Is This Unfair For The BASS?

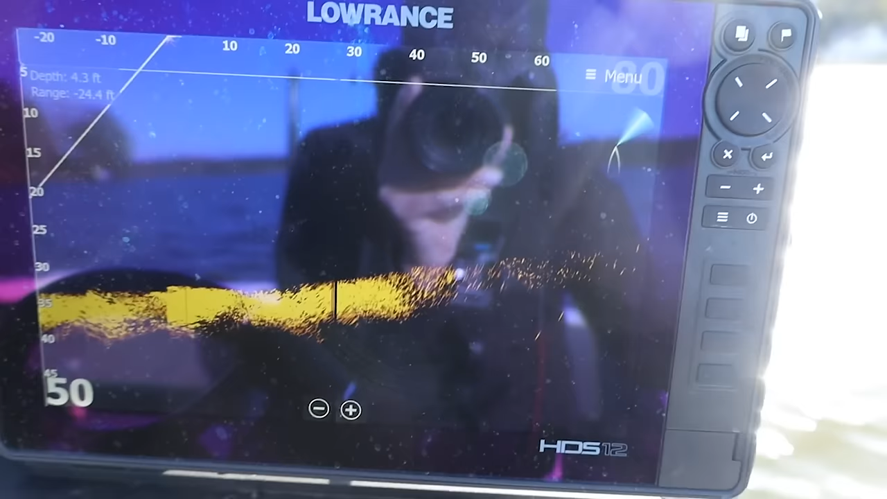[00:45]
On screen: depth 4.3 ft
the active target and what i do with it is it's like right there there's some
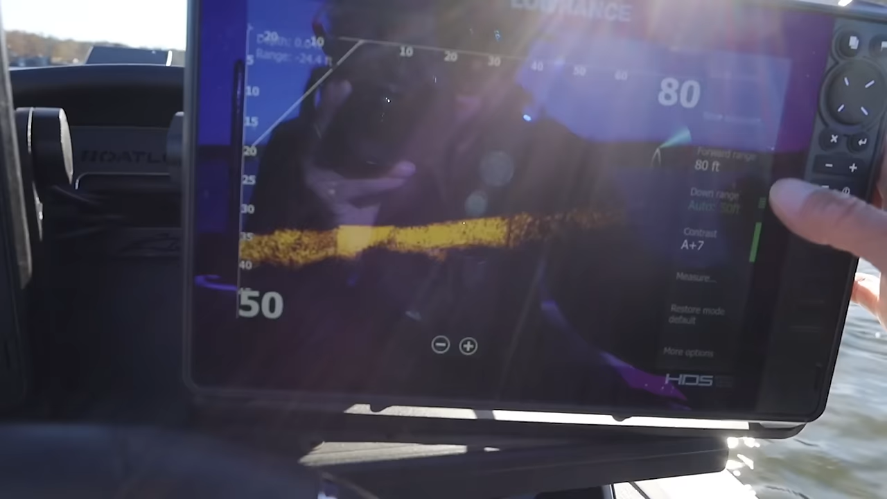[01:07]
haven't used it here in a while so i'm actually going to turn my contrast up a little bit
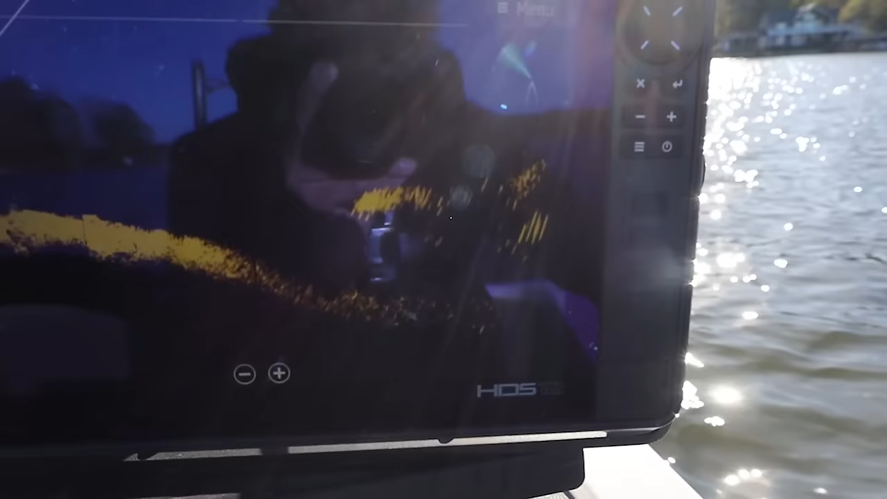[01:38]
so there's bait there's fish under the bait right there
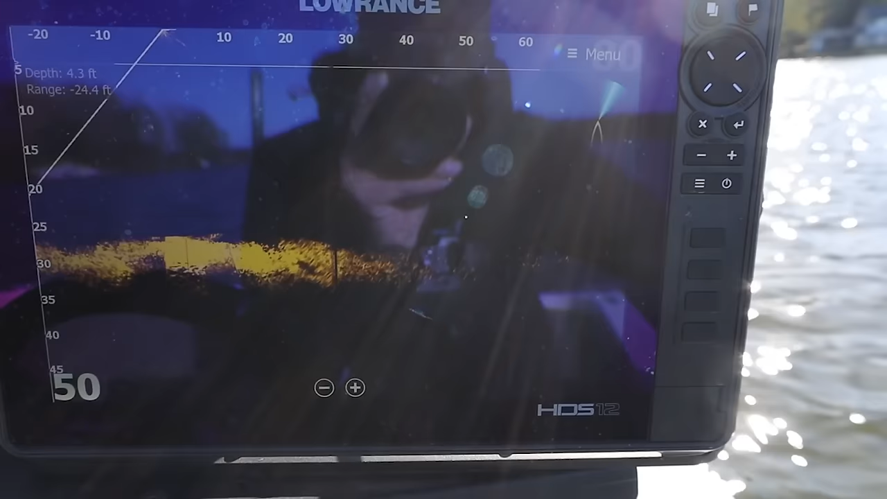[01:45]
see if we can find something else
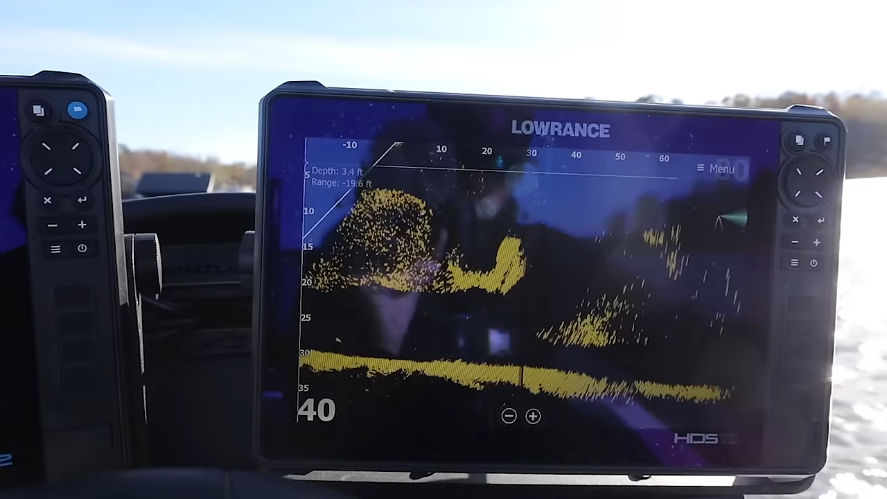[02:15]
but you can kind of see what makes that special is
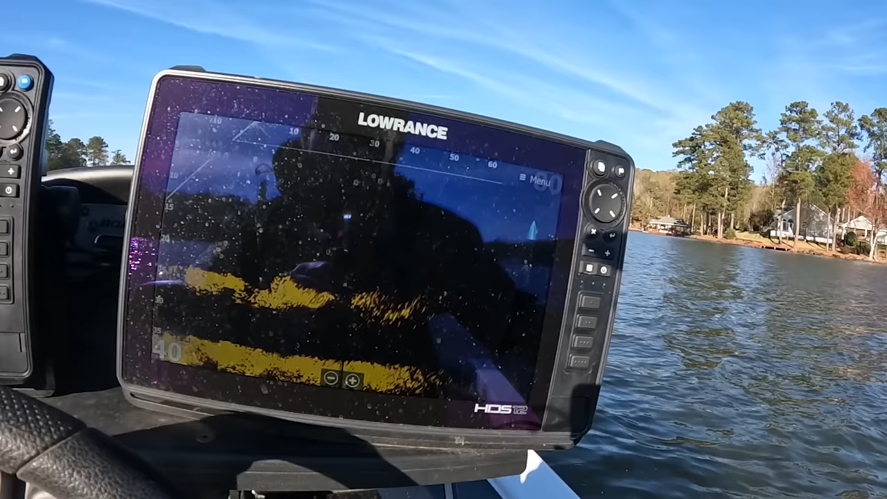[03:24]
enough bass here that's a stripe over the top of them right there for sure stripes right there another stripe see it right there someone on top of the bait
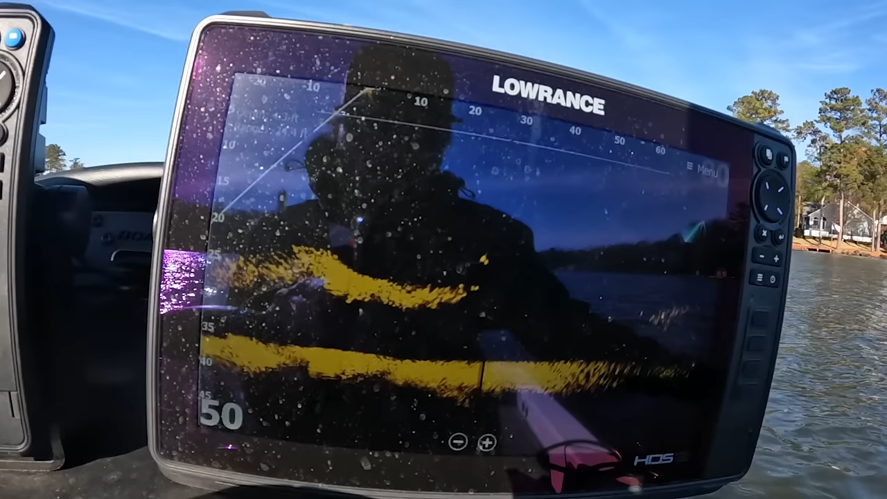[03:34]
almost to the boat but we're looking for that magnum skull stripe that might have been them right there there's there's three or four stripe right there on the screen all right
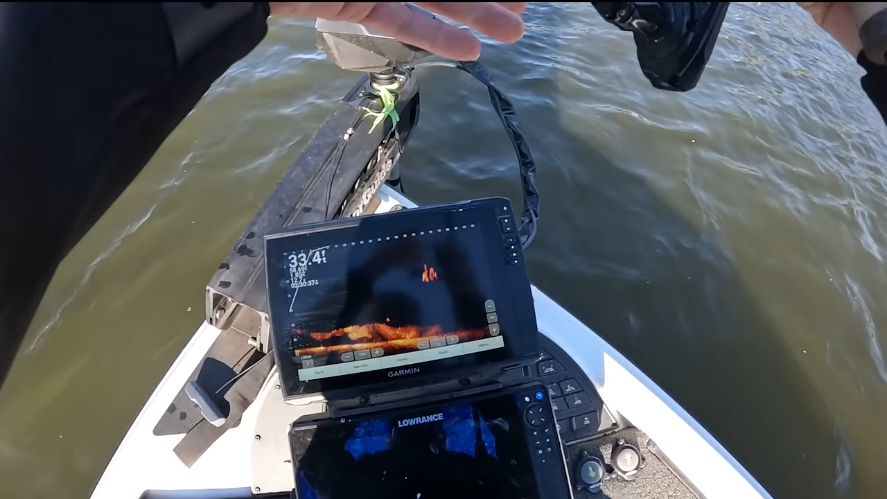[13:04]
that's my bait going down to them I missed them
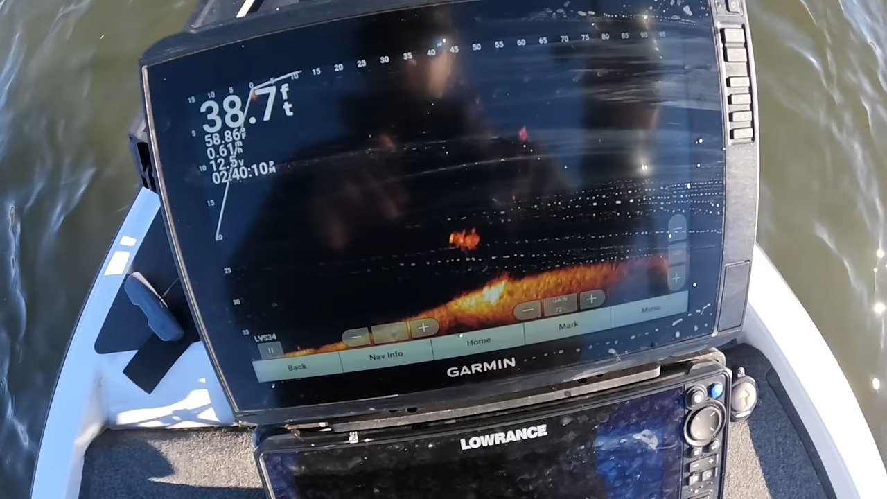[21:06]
On screen: depth 38.7 ft
see my bait going down to them they see it they got it